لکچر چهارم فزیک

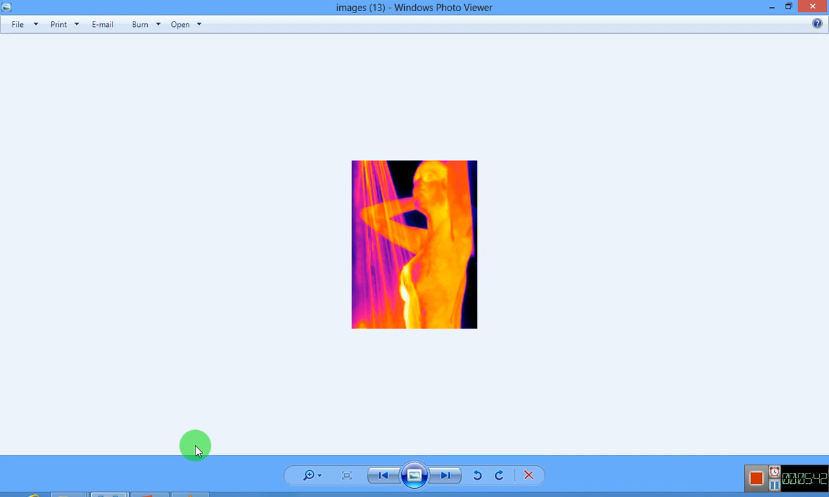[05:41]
گرم است وقتی که با آب گرم کسی مریض باشد و با آب گرم همام بکند و دردهای شان توسط این رویش کاهش می دهد این رویش ترموگرافی می باشد و این هم نقاط مختلف بدن استند که گردن و شانه، پستان، پاها، دستها و از هر نقطه یا از هر آزو بدن که تکلیب داشته باشد توسط ترموگرافی از برداری سرد می گیرد کامره
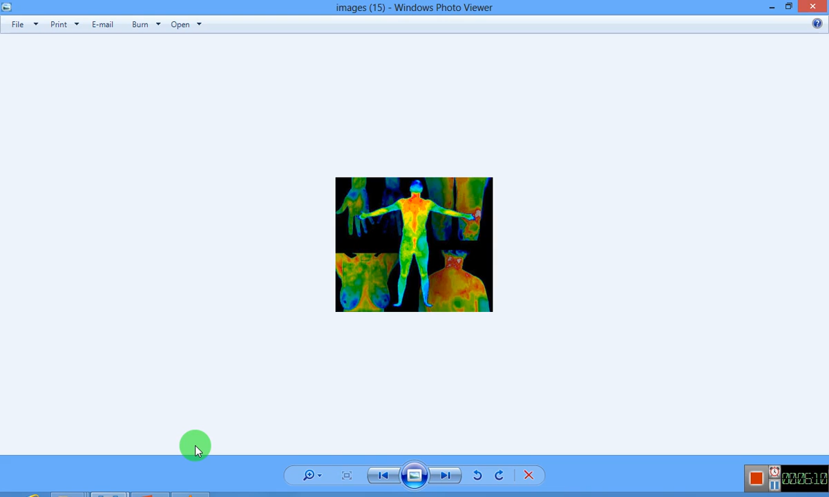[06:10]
مخصوص استند و اکس های شانه هم به این شکل می باشد و این اوده ما هستند که ما شما دردرس های گذاشته هم خوانده بودیم توسط رویش ترموگرافی تشخیص می شود و همچنان از بین می رود